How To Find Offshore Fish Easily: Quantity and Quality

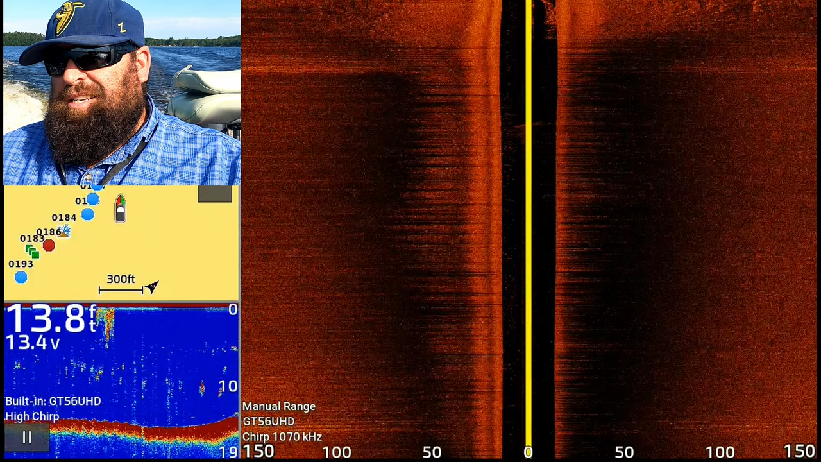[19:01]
On screen: depth 13.8 ft
So that was about 45 minutes. We kind of got it broke down as far as we know. We got one offshore hump right here on our left, which I like a lot. We had a point that ran out over there. We had a couple weird various hard pieces of bottom over here.
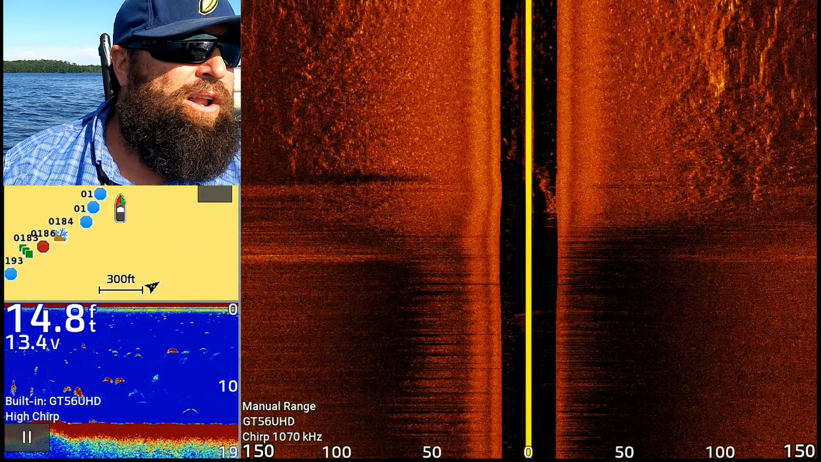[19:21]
On screen: depth 14.8 ft
Both ends have significant large grass flats. So a lot of fish could be hanging in those. And then it looked like anywhere there was six foot or shallower was a grass flat all the way in. So this side looked like it had a lot of it. Laydowns over here. One laydown there. Two nice runs of docks. It looks like the vegetation on the perimeter of fish is everywhere. All of it looked good.
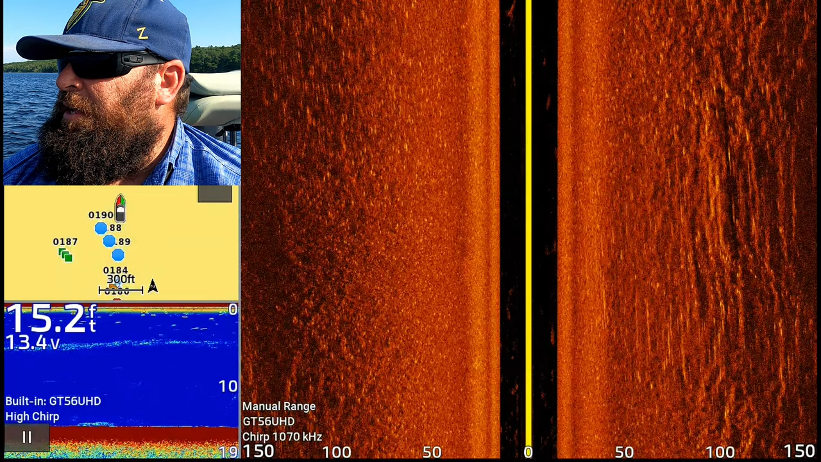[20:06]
On screen: depth 15.2 ft
But here we go. Kind of walk you guys through it.
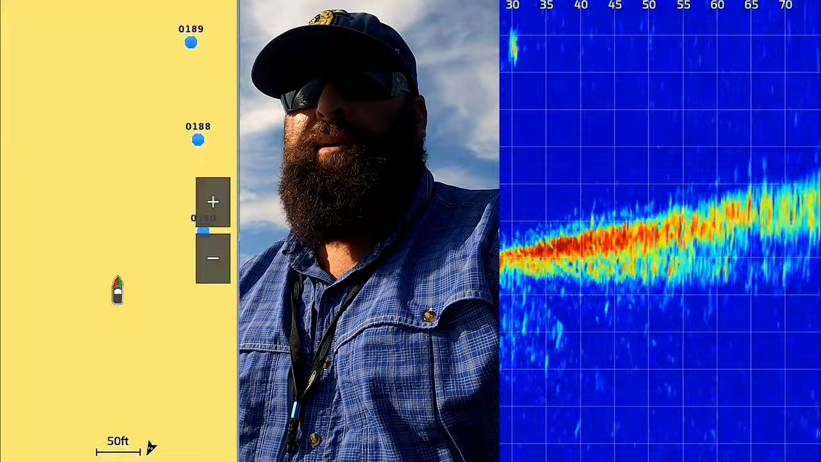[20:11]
Talk you through it. All right. So we're just pulling up on our first waypoint right now.
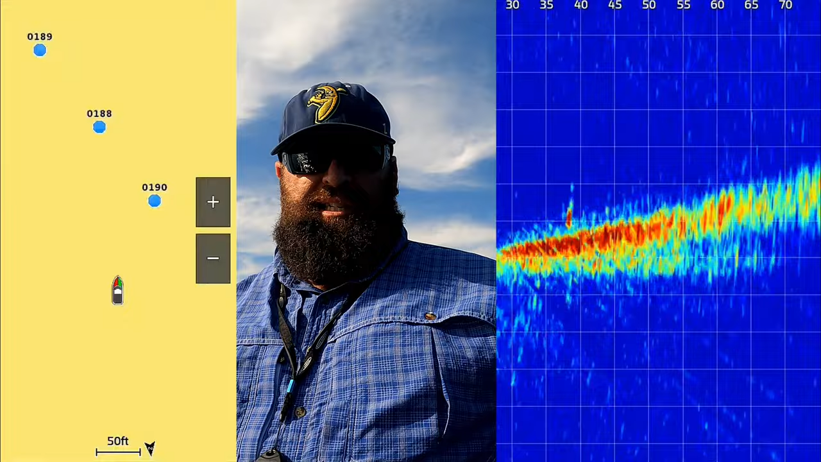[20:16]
This is 190. This should be out off the outer edge.
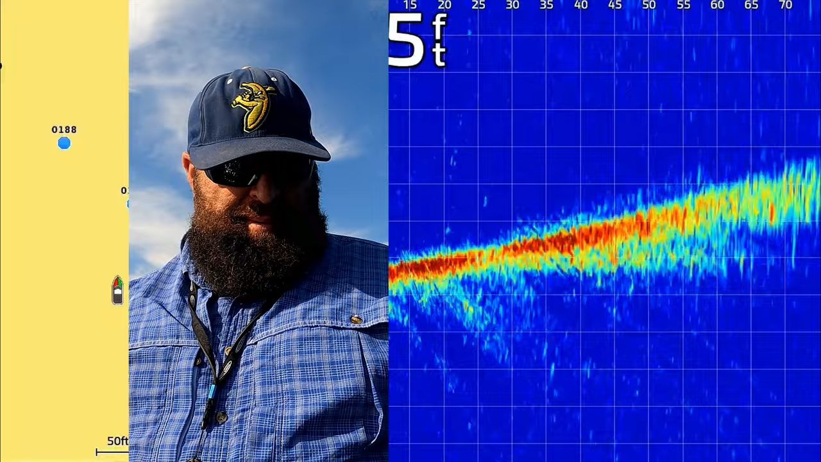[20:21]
And it's about 100 feet away. I think I marked some gravel in the very tip of this hump.
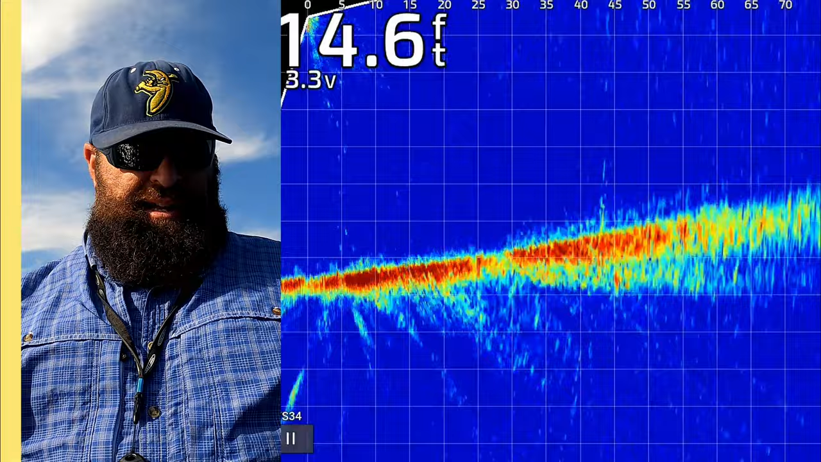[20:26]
On screen: depth 14.6 ft
And then it kind of runs into the left. So we're going to fish the outer edge first. There it is. It's 70 foot. There's a lot of stuff like in the water column. I think it's like algae plows. All right. There you go.
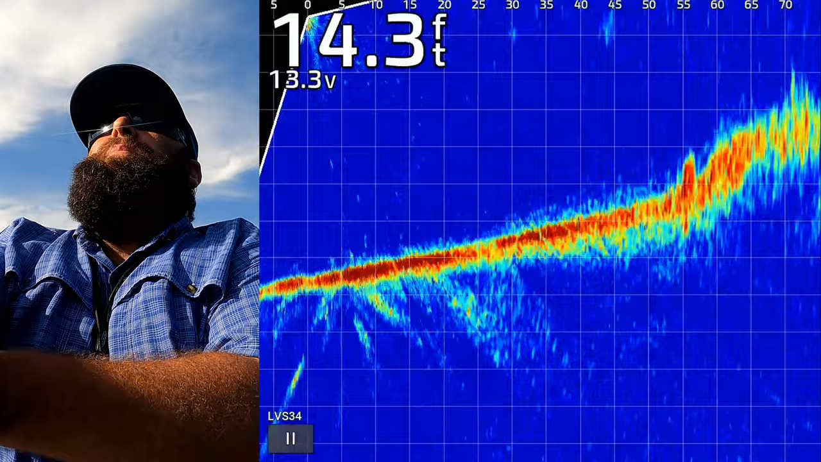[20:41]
On screen: depth 14.3 ft
So at 70, there might be a fish on top right there. See if I reached it or not. Yeah. Just barely. Just barely reached the tip.
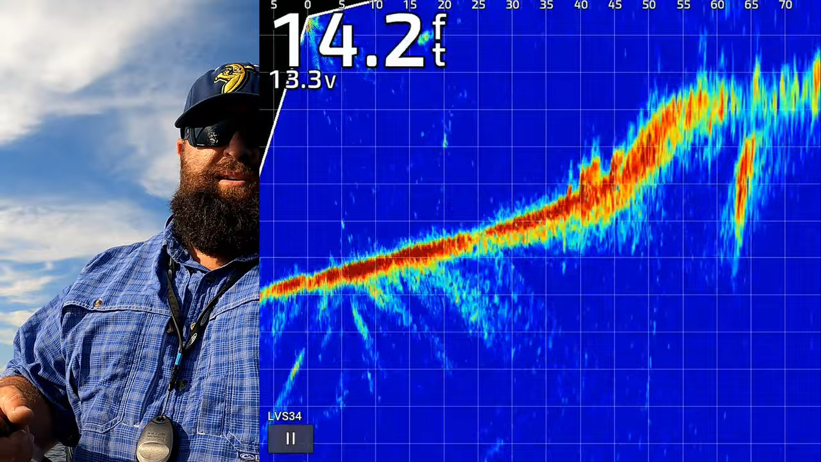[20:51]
On screen: depth 14.2 ft
So that was a pretty good cast onto it. And I got that little Ned rig. I don't know how finicky or fussy these guys are going to be right now. Could be a fish at 65 on top. But it's going to run out to our left.
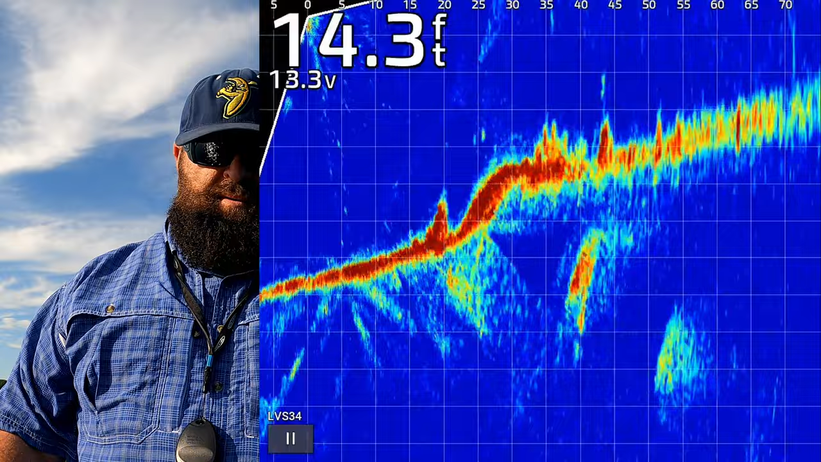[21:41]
On screen: depth 14.3 ft
See all those rocks, those chunk rocks and gravel that we marked earlier. Just kind of dragging that Ned rig through them. See if there's anything hiding in the rocks. Looks like a fish at 50 right on that secondary edge.
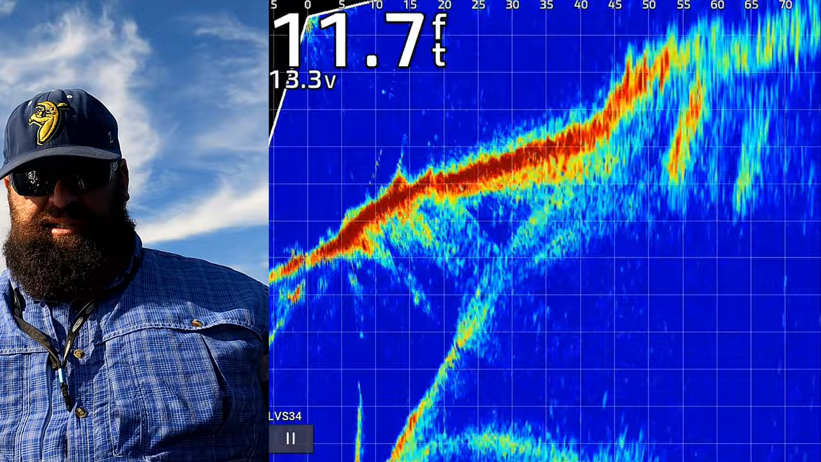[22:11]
On screen: depth 11.7 ft
So we're going to want to get something up there. That could be a nice largemouth 50 foot away. Yep, here comes a fish to eat it. Here comes a fish to eat it. Here's a bite.
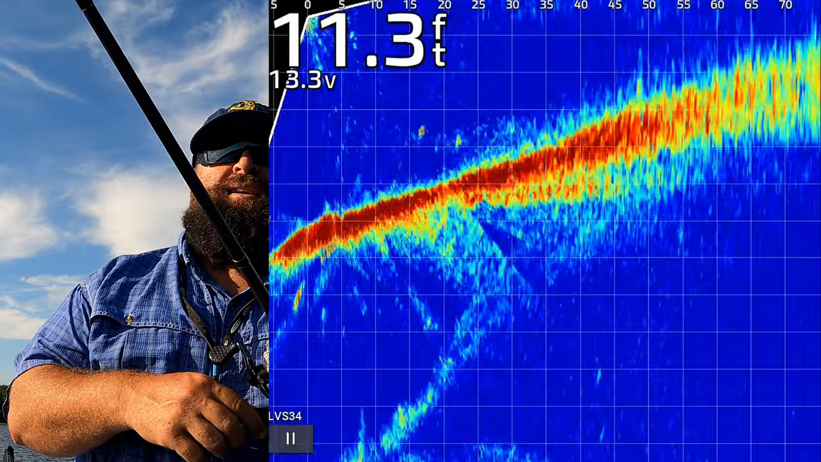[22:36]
On screen: depth 11.3 ft
Little guy. Nothing big.